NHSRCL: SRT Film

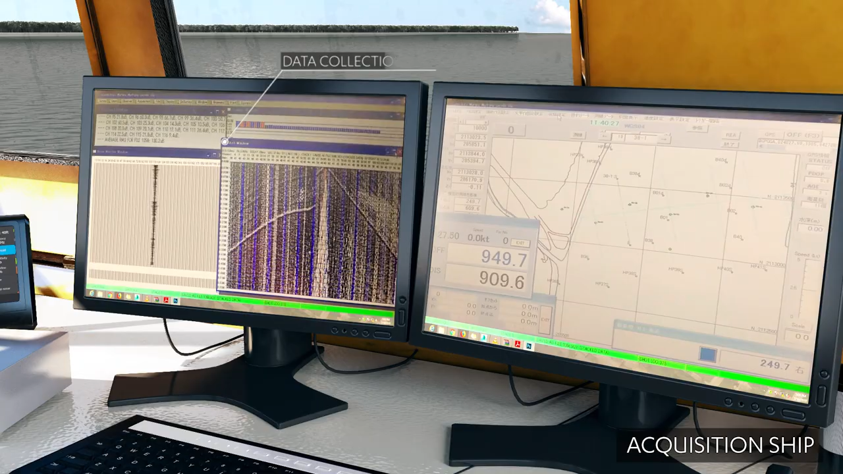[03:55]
The seismic pulses captured by the hydrophones are transmitted to the seismograph in the acquisition ship through streamer cables.